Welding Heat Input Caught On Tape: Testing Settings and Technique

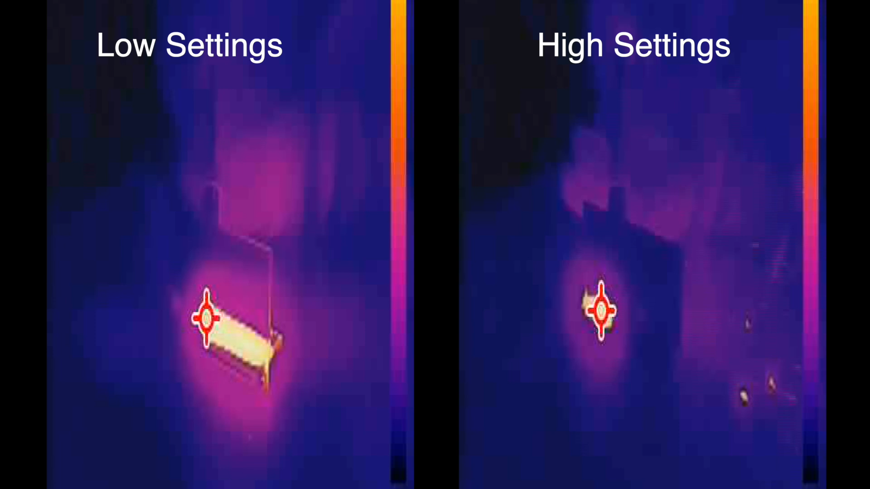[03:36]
i lined these up so the ends of the welds would finish at the same time so notice on the left at the low settings how
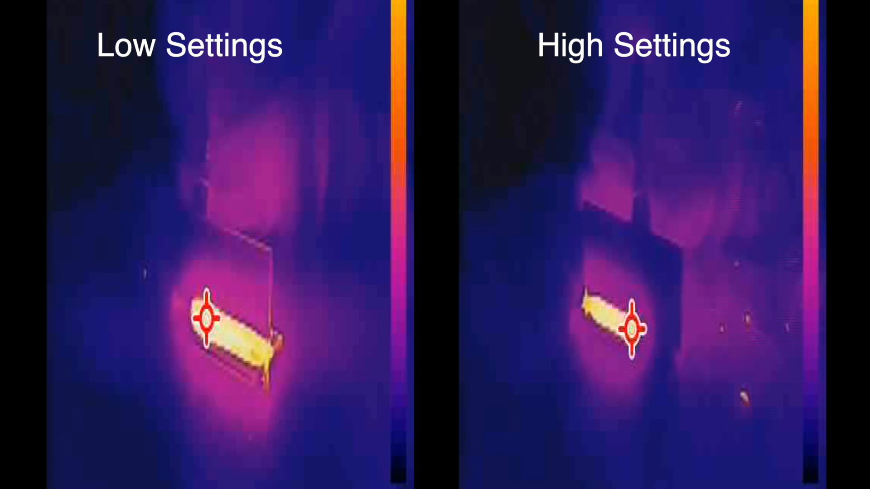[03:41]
much the coupons around the weld are lighting up they're just getting really hot where on the high settings not nearly as much because i'm getting in and moving along quickly if we look at the back side of the
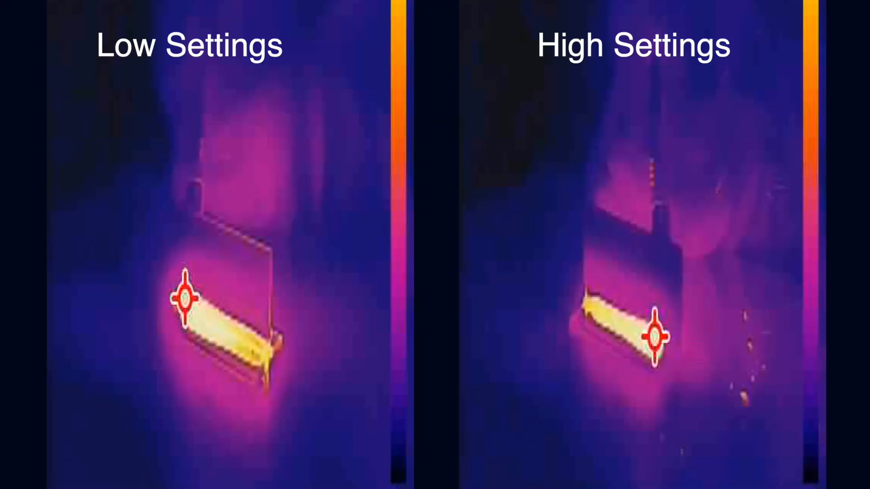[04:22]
thermal imaging results that right after the weld is done the whole thing is soaked with heat on the lower settings but not as much on the